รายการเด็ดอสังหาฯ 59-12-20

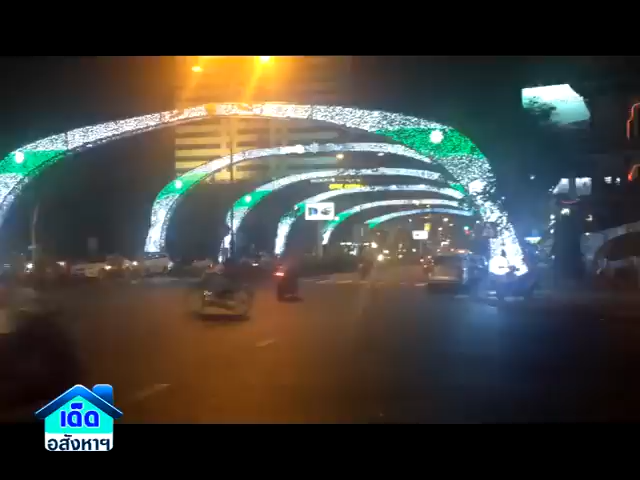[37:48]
นี่ครับใจกลางนครดานังในยามค่ำคืนครับมีแสงสีประดับประดาสวยงามโอ้ข้างหน้านี่ก็เป็นโรงแรมอีกแห่งหนึ่งครับแพงกว่าเก่าแพงกว่า
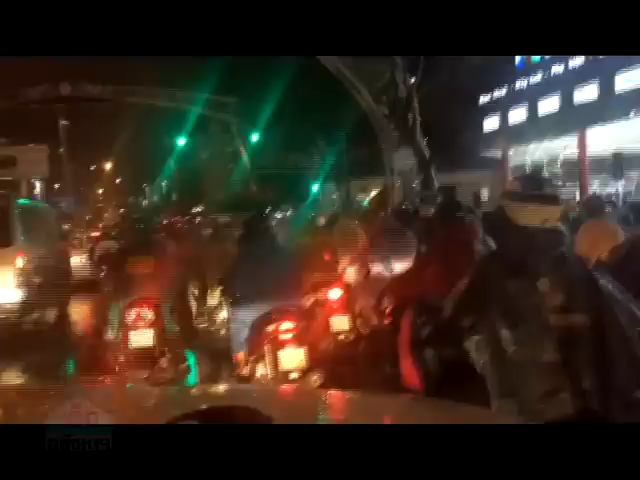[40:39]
กันฝนเนี่ยนะครับนี่หน้าตาเป็นอย่างนี้นะครับไม่มีการยั่นว่าฝนตก